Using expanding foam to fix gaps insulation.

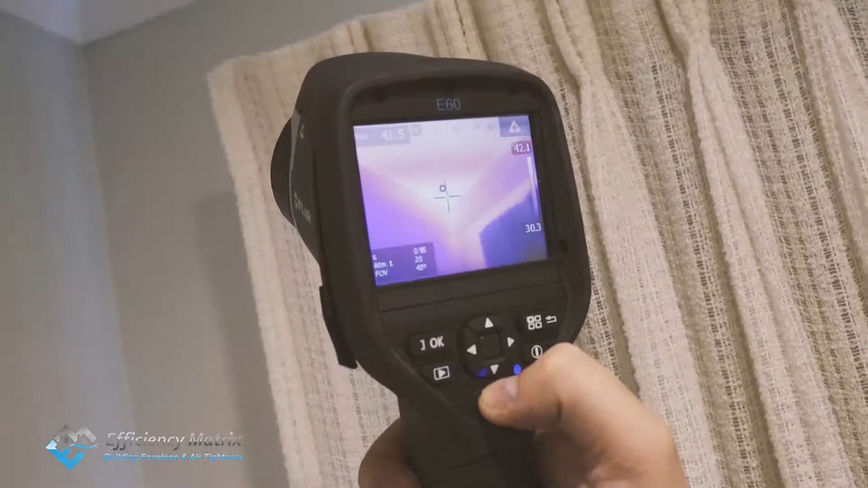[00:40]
Okay, this is the before shot, before we foam-a-fill this area. We're getting around about 40 degrees Celsius inside here at the moment.
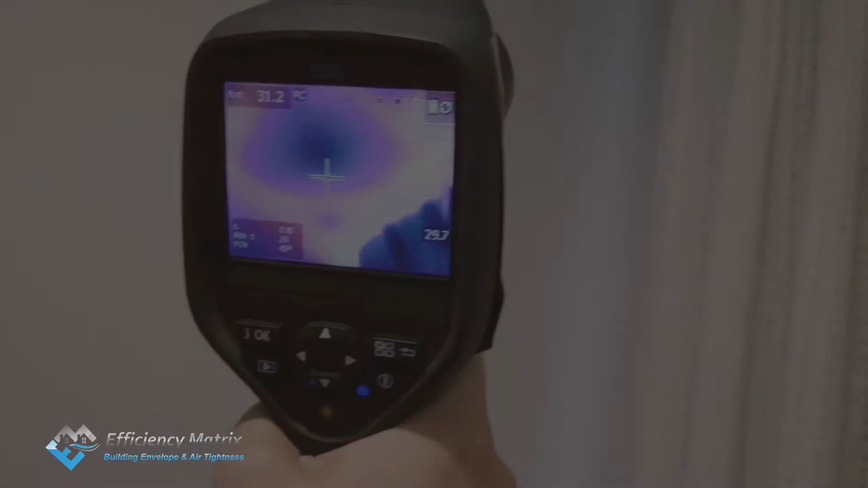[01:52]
So when all the temperature has come down at least 10 degrees in this particular area, in fact, in some areas it's performing better than the insulation is.